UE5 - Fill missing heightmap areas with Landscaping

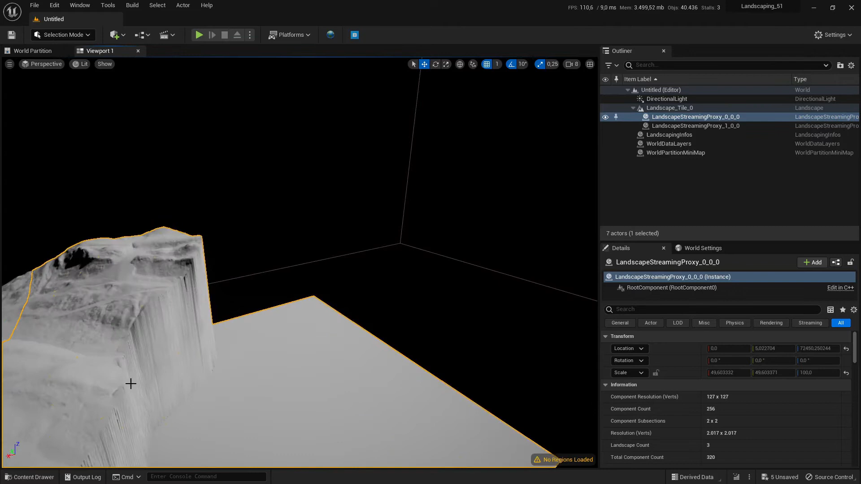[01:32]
can be filled with data from mapbox or with another DTM file which covers
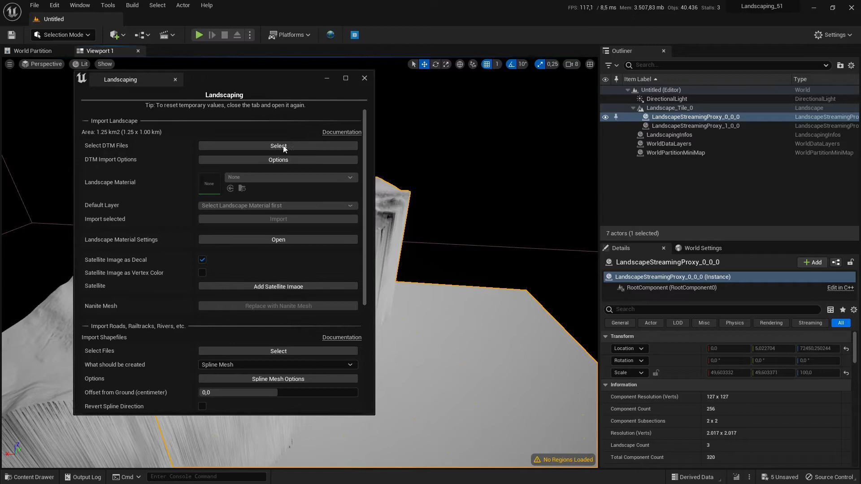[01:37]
this area so we open we will do it with mapbox data we open the DTM options it initializes the mapbox for the same area which is already selected from the import and we scroll down we
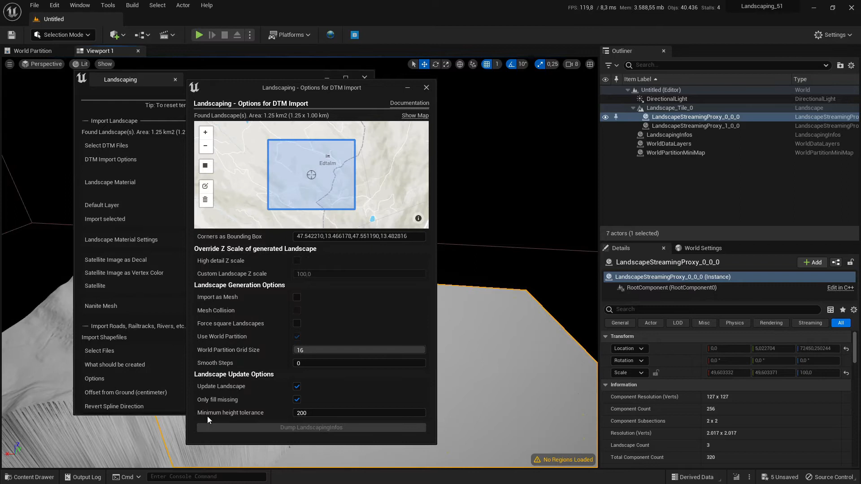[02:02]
update the landscape and fill missing and the parameter below is for the minimum height tolerance and to get this value right we switch to the right view and measure
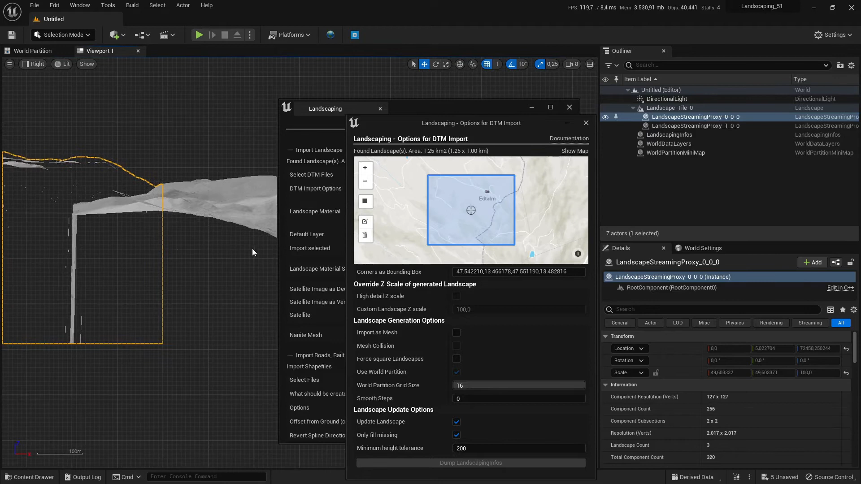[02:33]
to measure the middle mouse button to measure it from this ground to the valid minimum
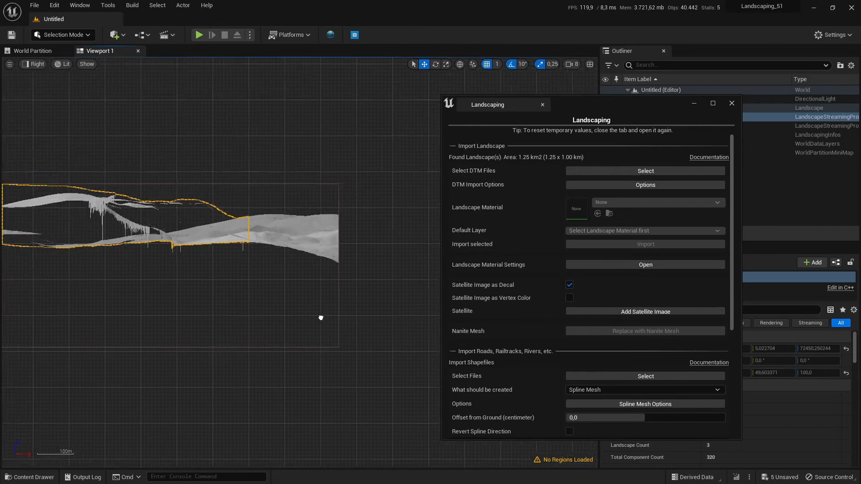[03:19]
of course there will be some differences I'll show you here in the quality of the data we have this area which has a resolution of a half meter half a
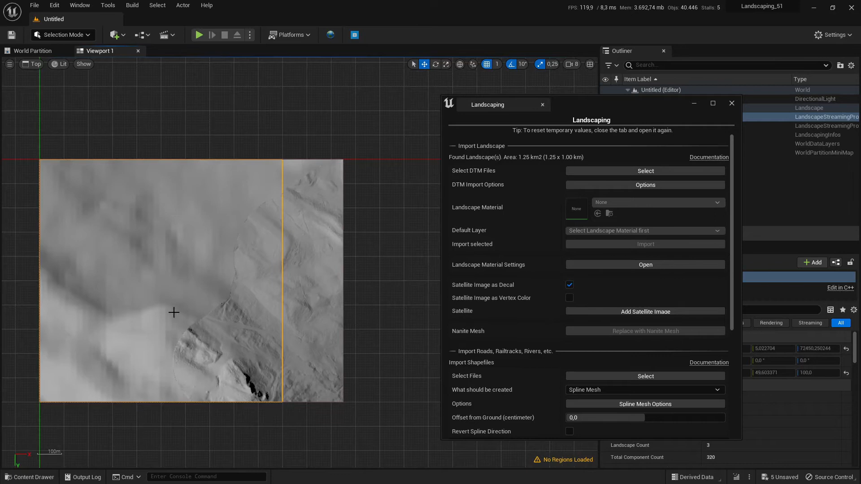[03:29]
meter and this area has a resolution of 3-4 meters and where they meet we have this seam
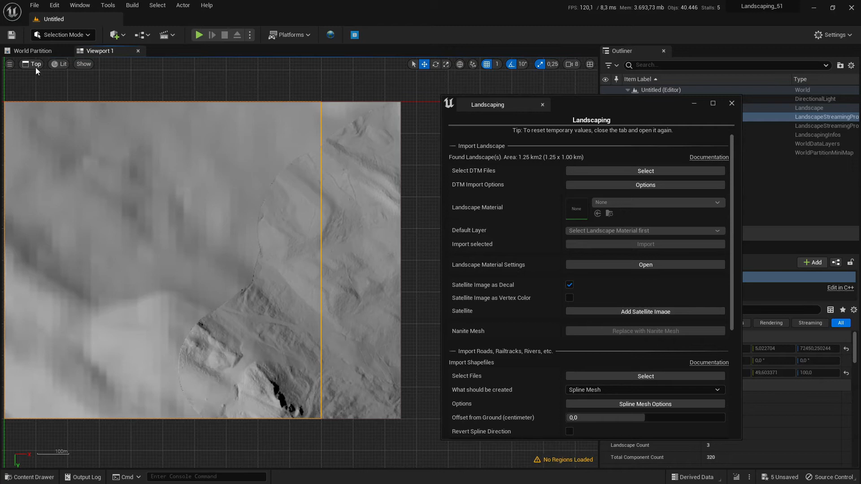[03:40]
and we have to do something about this because there will be little gaps in this seams we switch
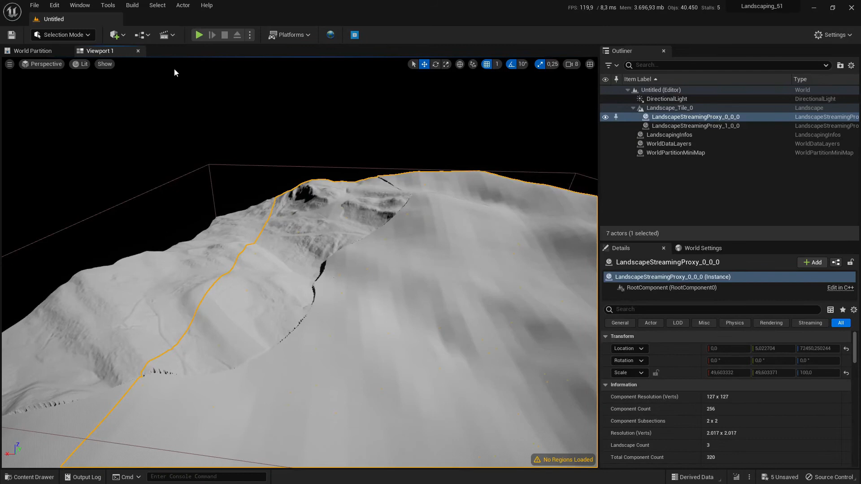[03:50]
to landscape mode and use the smooth tool and we can paint along the seam to get rid of these gaps
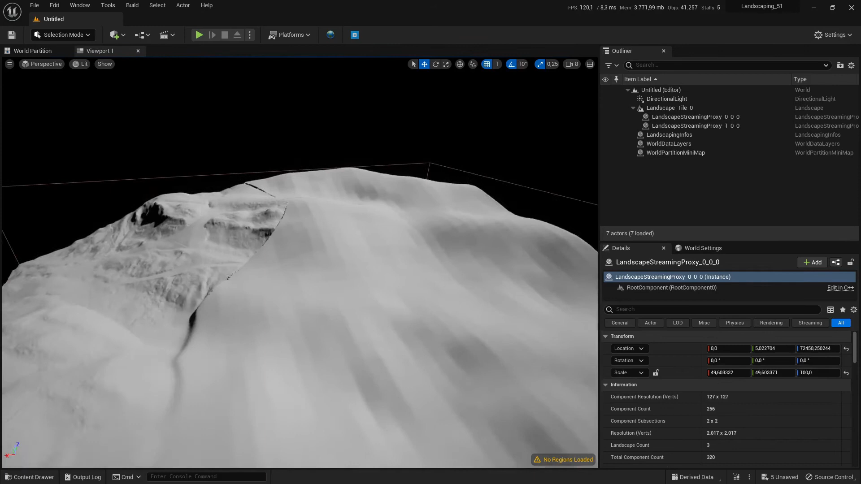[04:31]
it's a straight forward process
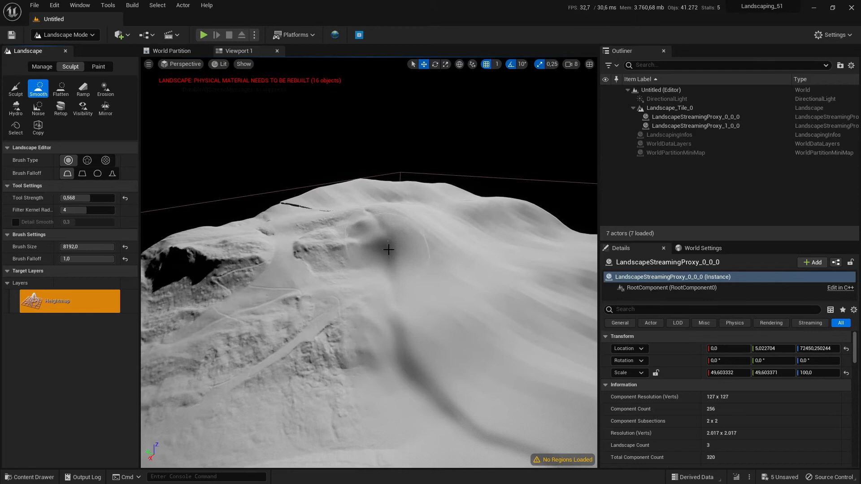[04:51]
so here the altitude differences are from the quality of the data of course if I had better data I would use that to fill the gap but with this we can still have the gap that terrain with approximately the same height